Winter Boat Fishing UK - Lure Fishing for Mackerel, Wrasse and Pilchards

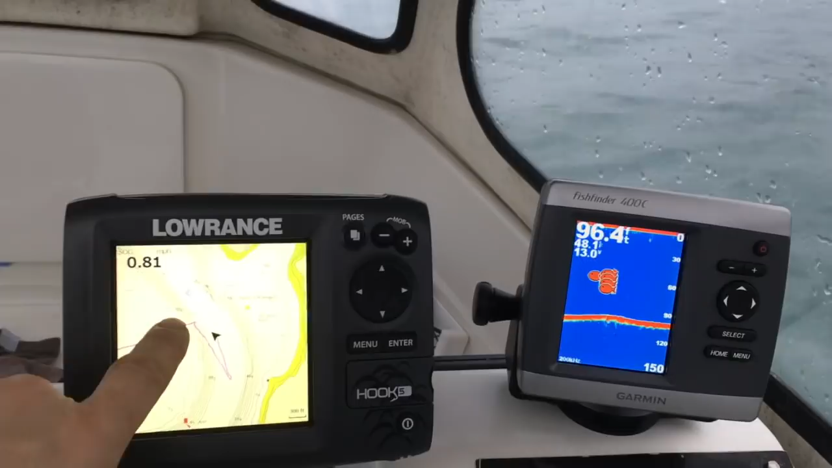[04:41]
On screen: depth 96.4 ft
I don't know if you can see this but the first drift I took I drifted along and I marked mackerel about there so I carried the drift on until I stopped seeing mackerel. So I've steamed back up around and you can see where
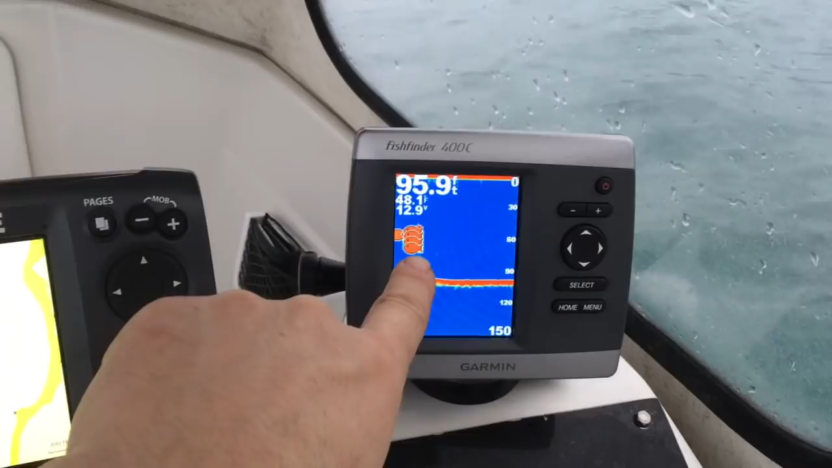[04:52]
On screen: depth 95.9 ft
the fish are in the finder that means that they are 60 foot down so
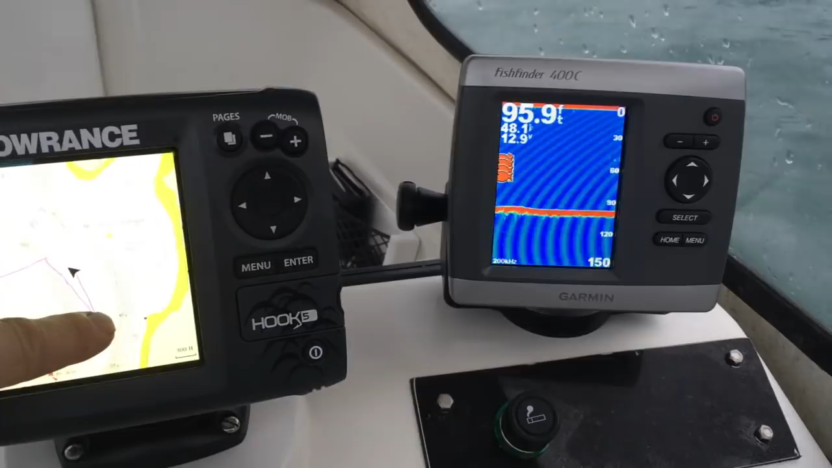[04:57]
On screen: depth 95.9 ft, water 48.1°F
rather than steaming straight back up the same line you go out and round them and then back and drift on them again.
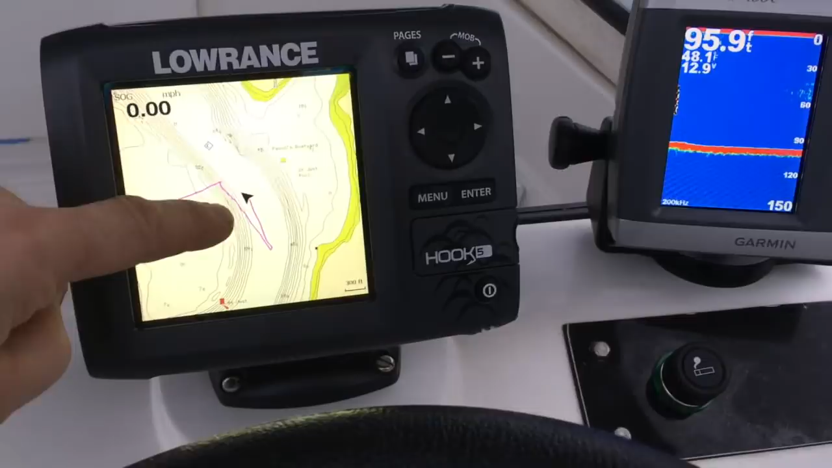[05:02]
On screen: depth 95.9 ft, water 48.1°F, speed 0.00 mph
But we're just coming back into the fish now you can see the fish on the fish finder here. I think I've definitely found them.
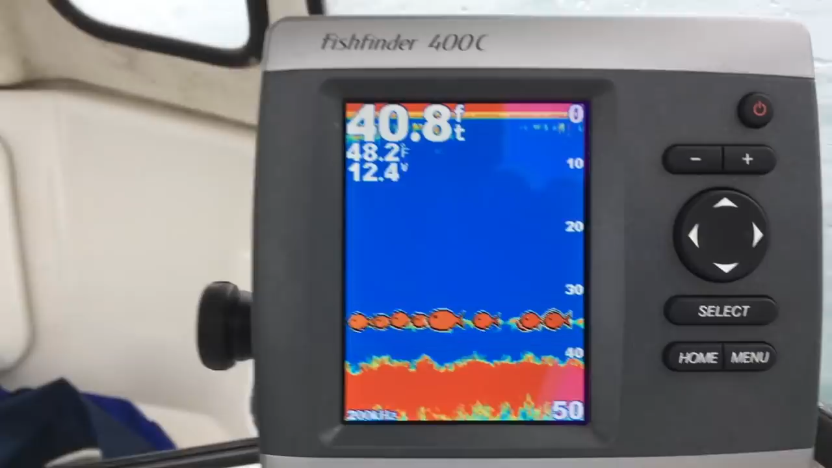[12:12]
On screen: depth 40.8 ft, water 48.2°F
on the fish finder as I said suspended juiced off the bottom